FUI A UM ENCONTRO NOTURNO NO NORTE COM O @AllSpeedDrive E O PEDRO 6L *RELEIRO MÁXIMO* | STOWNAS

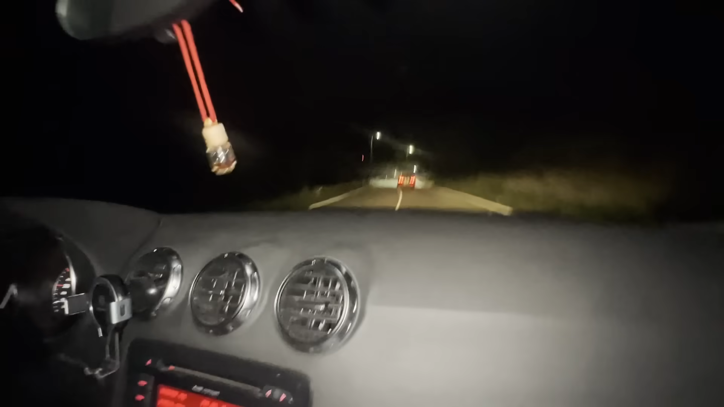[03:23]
Cá, puto, ó pessoal, isto está com cada estalo. Olha para aquilo ir embora, também não está a soltar fumo, mas mesmo que acelere, esqueça.